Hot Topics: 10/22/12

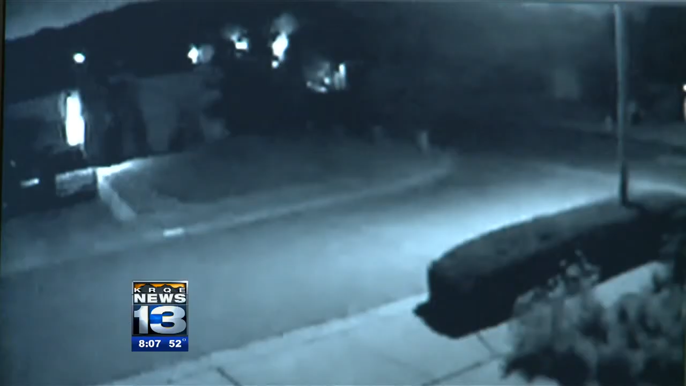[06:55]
Take a look at this surveillance video. We got a hold of it.
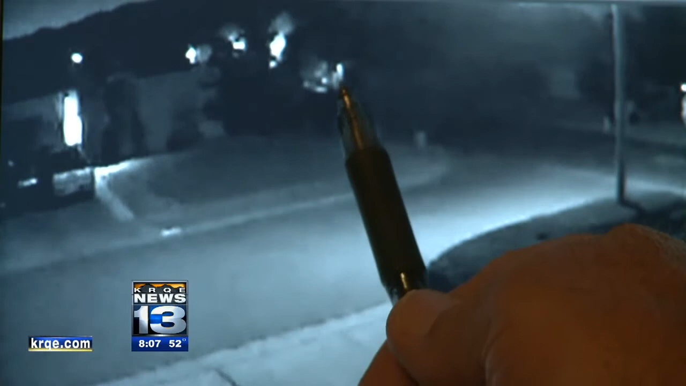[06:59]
It shows someone stealing Lisa Tadako's campaign signs in a neighborhood across from Tanawan in Northeast Heights. You can see the two men. There they are. They're the two white things toward the right of the screen. They're walking, stealing signs. Then they get in this car and drive off.
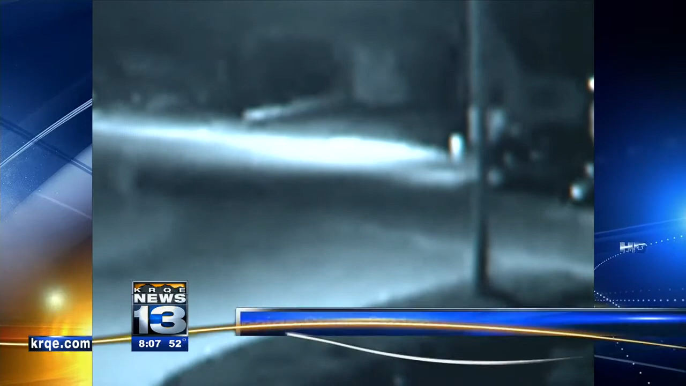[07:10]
So now Lisa Tadako's supporters are taking signs inside at night and putting them back out during the day.